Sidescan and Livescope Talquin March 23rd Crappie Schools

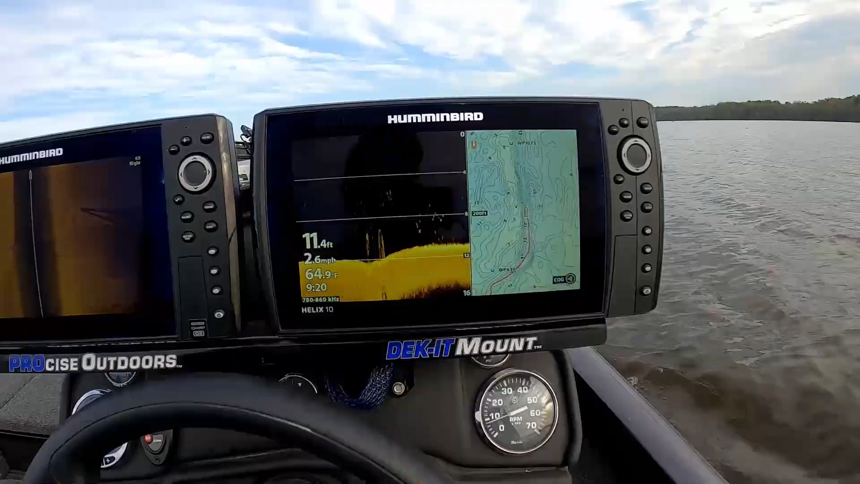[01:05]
On screen: depth 11.4 ft, speed 2.6 mph
Well, guys, we're in the mouth of this creek, and we're just going to follow it in and see what kind of life we see. And as you can see, I'm already headed down this creek channel here, and you can see there's already all kinds of fish on the screen here. I suspect that's probably mostly white bass and stripers in this major creek arm, because they'll be spawning in the rivers, either just now spawning or getting ready to come out.
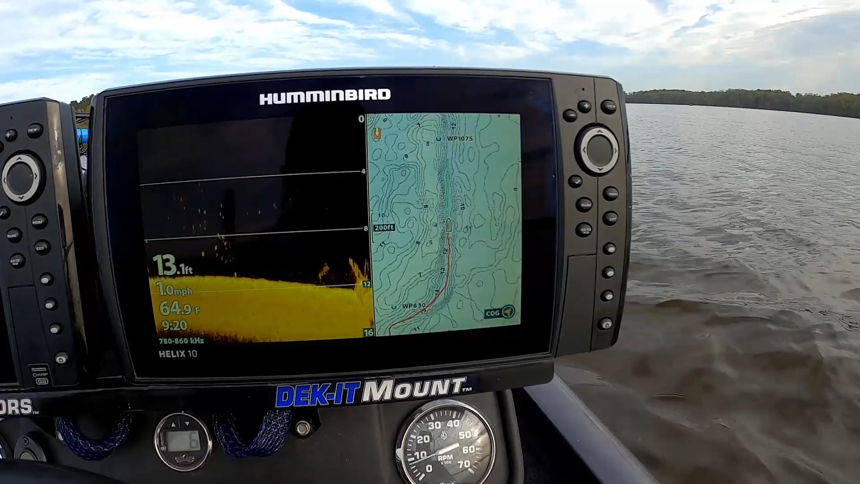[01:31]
On screen: depth 13.1 ft, water 64.9°F, speed 1.0 mph
But we're going to make our way all the way up this creek channel, and we're just going to see what kind of life we see and where we see it. And once we get done with that, we're going to go to the areas where we saw the most life, and we're going to see if we can find out what kind of fish they are. And you can see all the fish. There's fish all in this creek channel right here. But we're right at the mouth of this creek, and we're going to go ahead and we're going to just follow this creek channel.
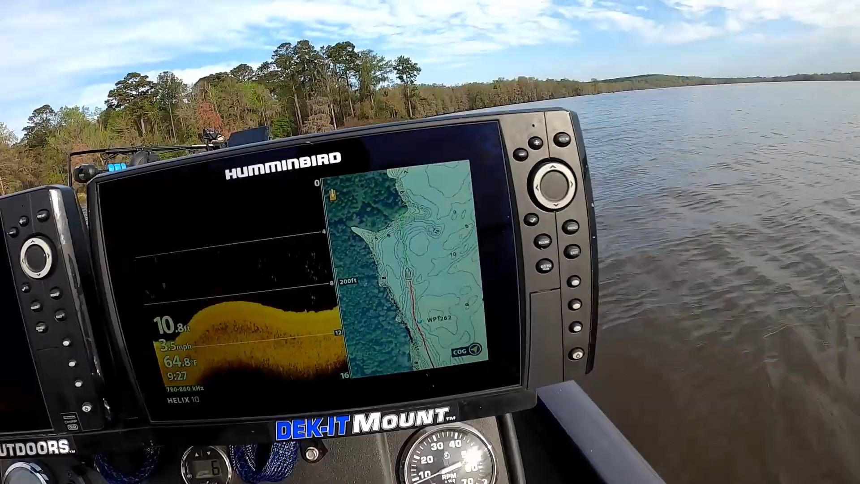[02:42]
On screen: water 64.8°F
Guys, we're still following this creek channel along. You can see there's quite a few fish on the screen here. There's a lot of shad in here in this bend. You can see them on the down scan here. So there's a little bit of life right here. We're gonna keep going though. We're just gonna make note,
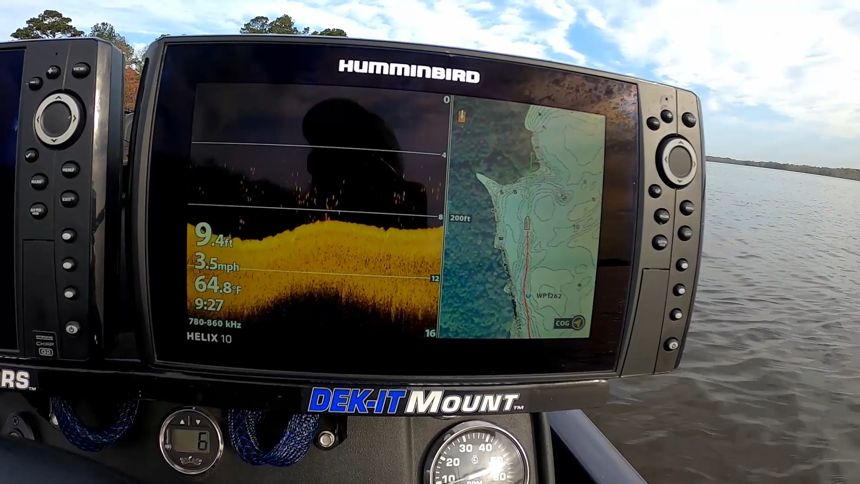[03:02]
On screen: depth 9.4 ft, water 64.8°F, speed 3.5 mph
some mental notes as to where we see the most life, and we're just gonna keep following this back and see what it all looks like,
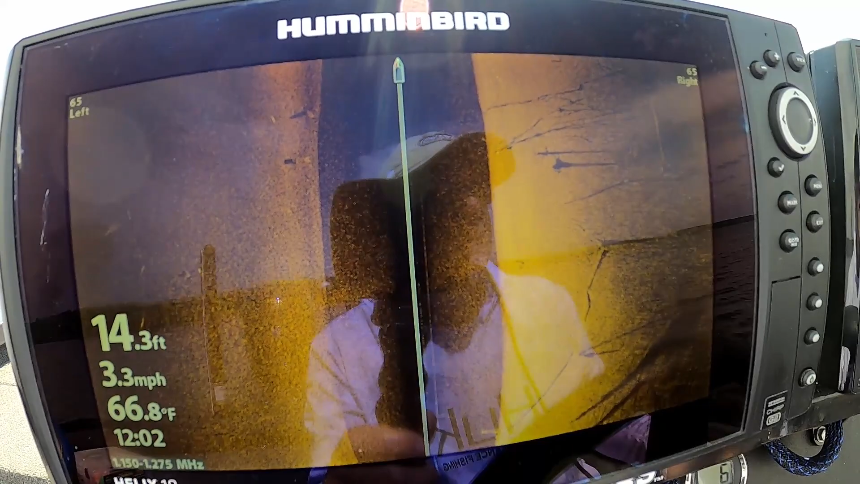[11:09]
On screen: depth 14.3 ft, water 66.8°F, speed 3.3 mph
That's what they were in right there, if you can see it. There's a whole bunch of little stick-ups right there.
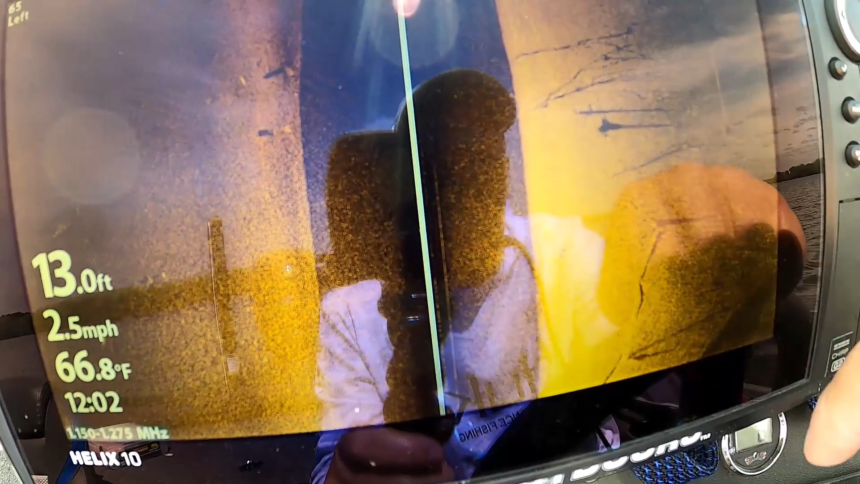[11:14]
On screen: depth 13.0 ft, water 66.8°F, speed 2.5 mph
I've pretty much scattered them now so you don't see any fish,
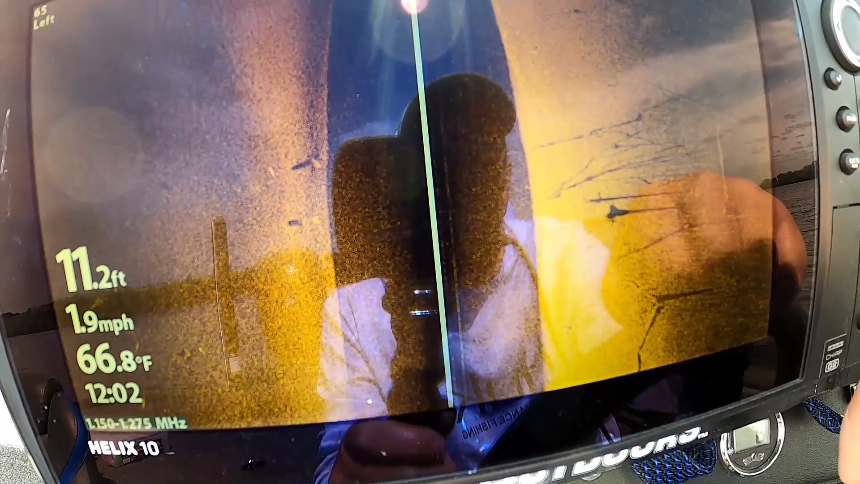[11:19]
On screen: depth 11.2 ft, water 66.8°F, speed 1.9 mph
but we're gonna look around through here and see if we can locate a few more, and we'll show them before we start trying to catch them.
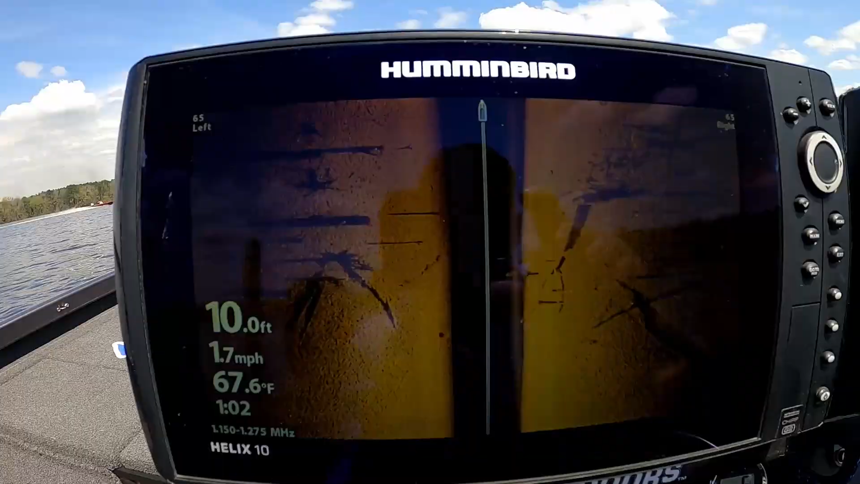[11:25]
On screen: depth 10.0 ft, water 67.6°F, speed 1.7 mph
All right, guys, I don't know if you can see that or not.
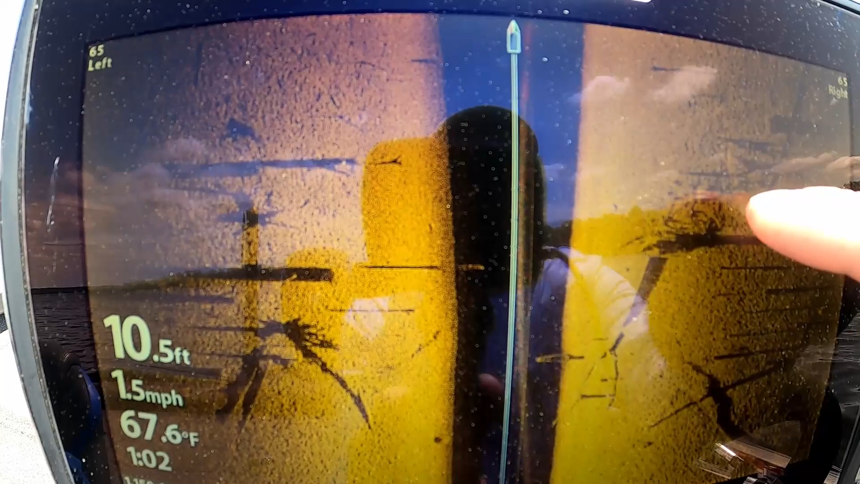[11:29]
On screen: depth 10.5 ft, water 67.6°F, speed 1.5 mph
You see all those little black dots right there? That might be a couple crappie sitting on that stump, but we're gonna check it out and see.
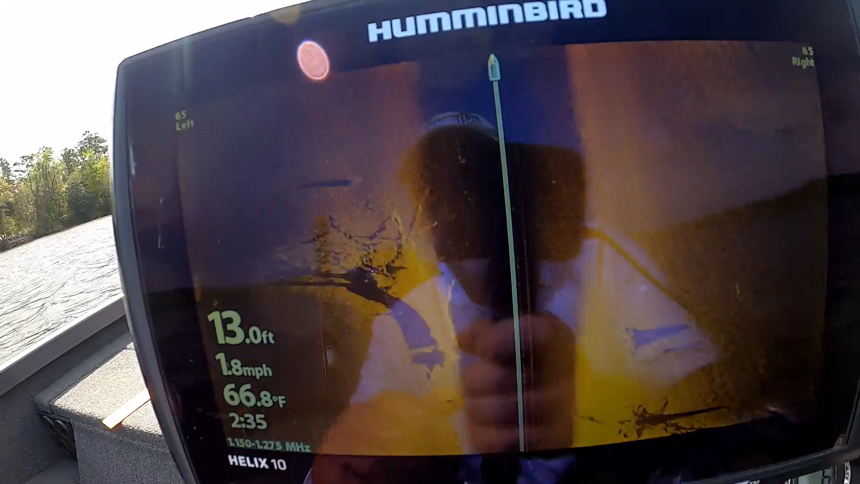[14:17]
On screen: depth 13.0 ft, water 66.8°F, speed 1.8 mph
I don't know if you can see that, but there's a school of some kind of fish right there. I can't tell if it's crappie.
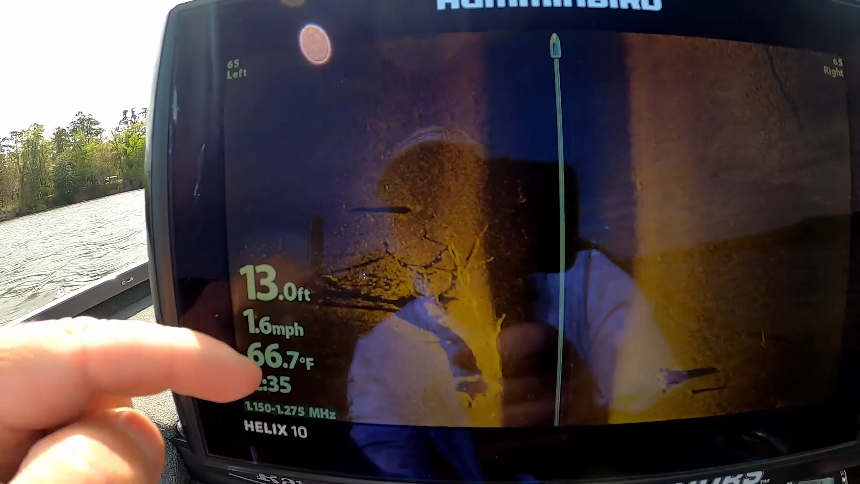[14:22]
On screen: depth 13.0 ft, water 66.7°F, speed 1.6 mph
It may not be crappie, but we're going to take you up to the bow, and we're going to take the live scope,
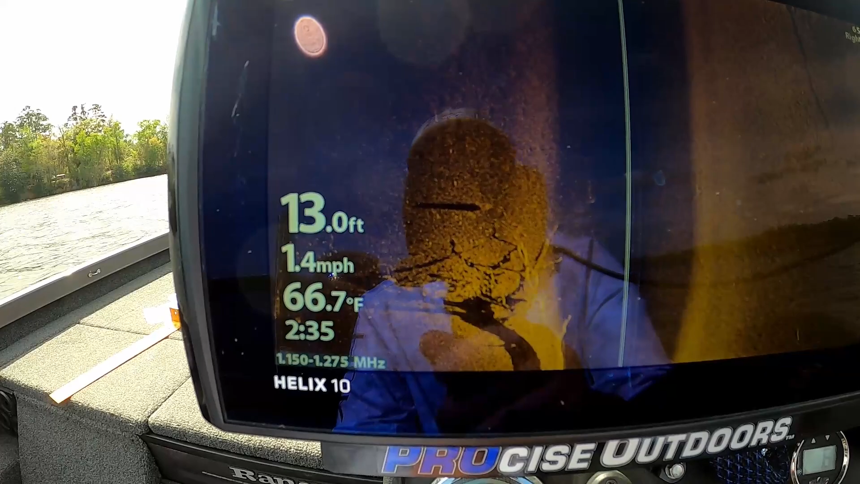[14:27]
On screen: depth 13.0 ft, water 66.7°F, speed 1.4 mph
and we're going to ease up on that and see if we can see what that is.
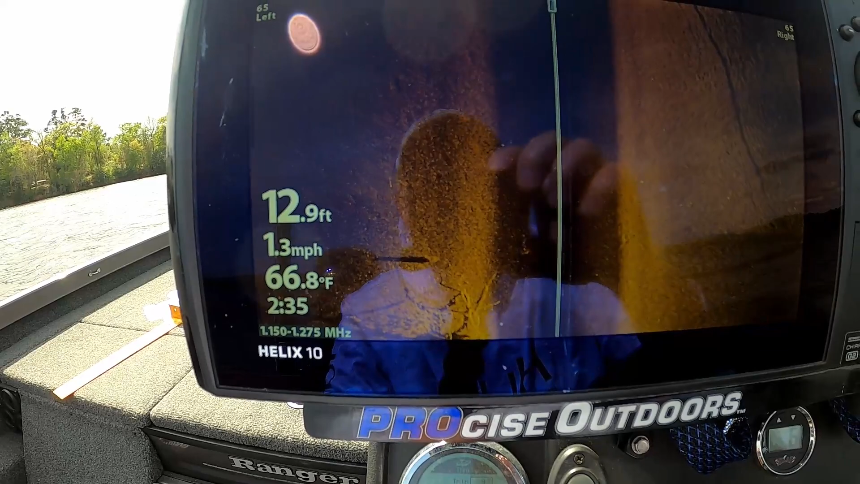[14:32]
On screen: depth 12.9 ft, water 66.8°F, speed 1.3 mph
So hold on with me while I put a battery in this thing.
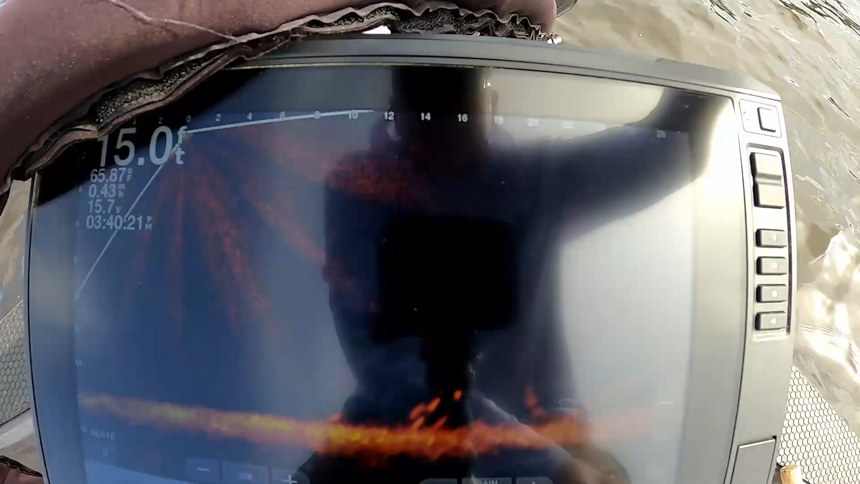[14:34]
On screen: depth 15.0 ft
There's some fish right there on the bottom.
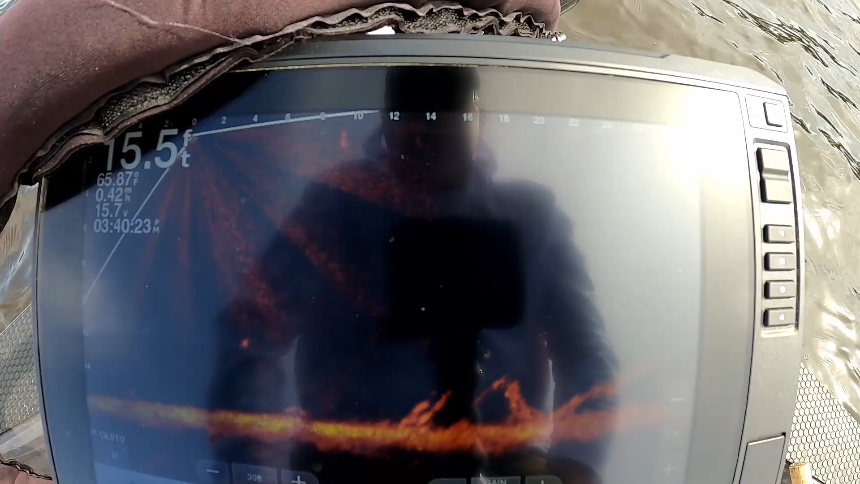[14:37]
On screen: depth 15.5 ft
Yeah, there's the tree, guys. You see looks like there's some fish hanging around here on the bottom. Oh, a little small fish. Does not look like big crappie.